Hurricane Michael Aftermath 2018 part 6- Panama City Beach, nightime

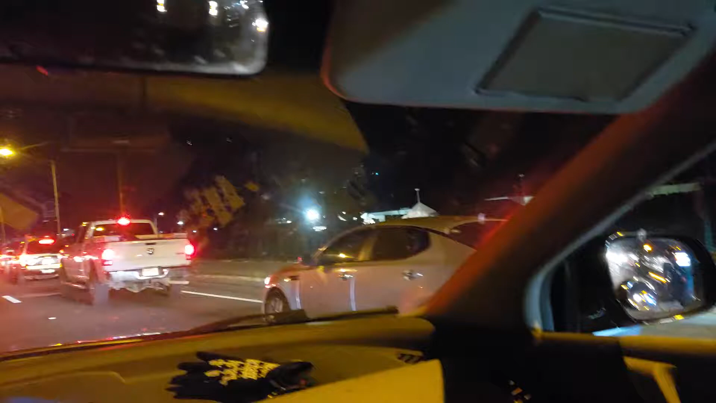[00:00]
used to be a Kmart, it's now a mobile command center. You can see the tents over there.